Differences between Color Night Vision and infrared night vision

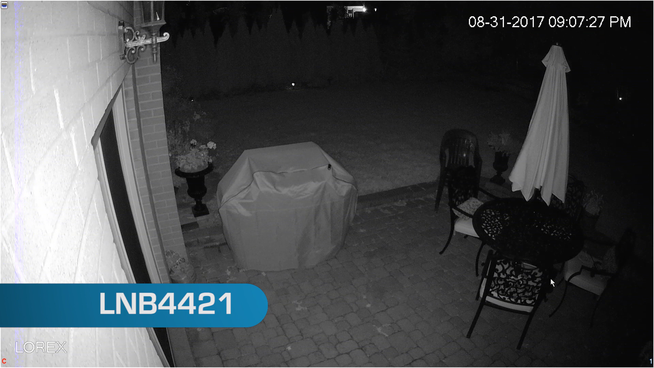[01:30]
At night, these IR LEDs illuminate the adjacent area so that the camera sensor can create a visible image for the human eye to see, even in complete darkness.